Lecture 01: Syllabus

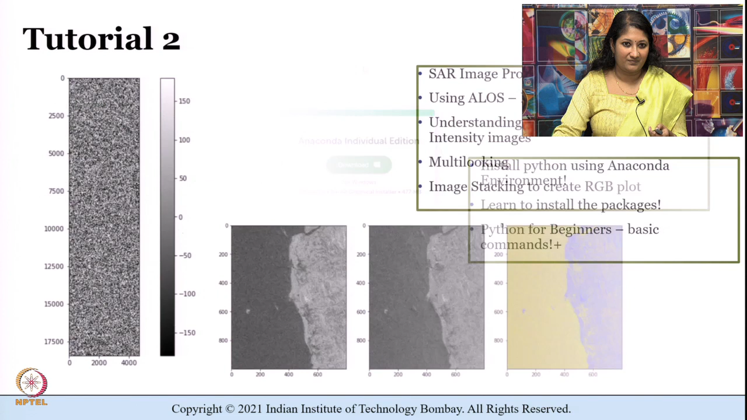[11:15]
In the second tutorial we will understand about synthetic aperture radar imagery or SAR imagery as complex numbers having both amplitude and the phase information.
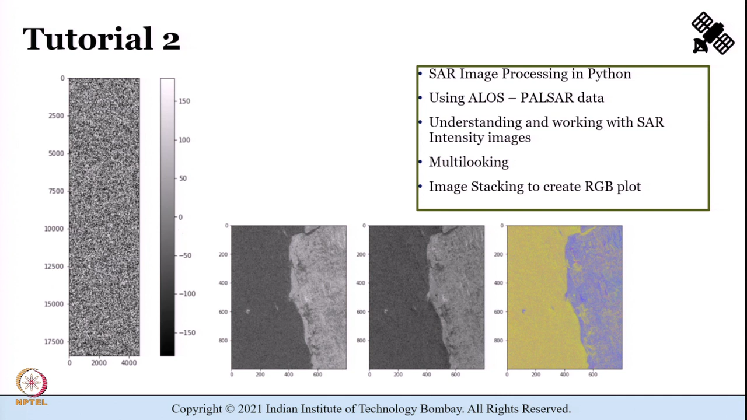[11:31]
We shall also try to access the Allows Pulsar data and work on multi looking using Python. Moving on,
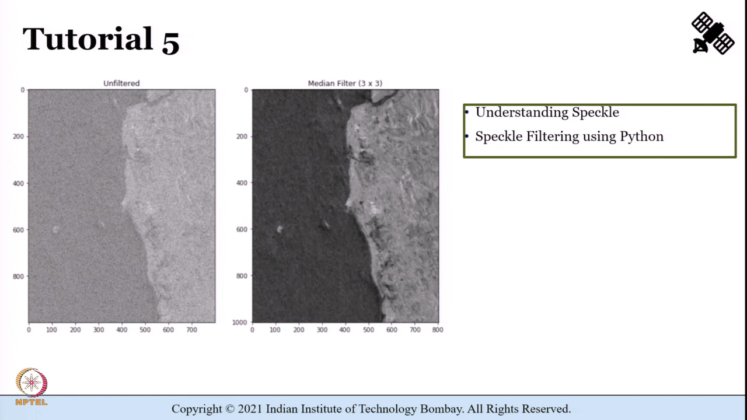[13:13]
So through this particular tutorial 5 we shall understand more about speckle and how to perform speckle reduction through filtering. So, spatial convolution using different filters shall be dealt with in Python. Coming on to tutorial 6 which shall deal with synthetic aperture radar geocoding and classification using supervised as well as unsupervised methods.
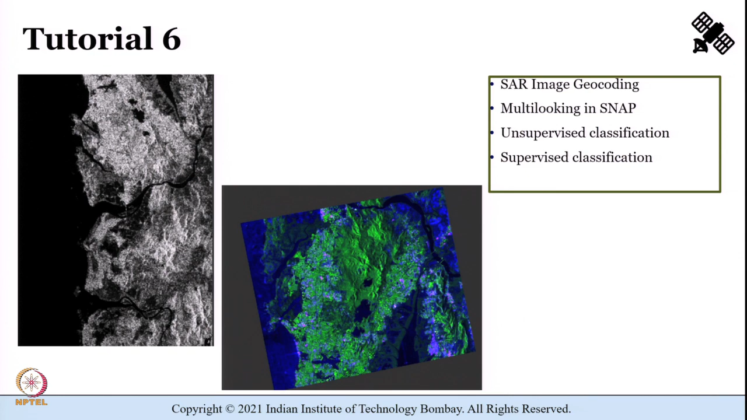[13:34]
Through the next tutorial that is tutorial 7 we shall learn how to handle active microwave data from satellites.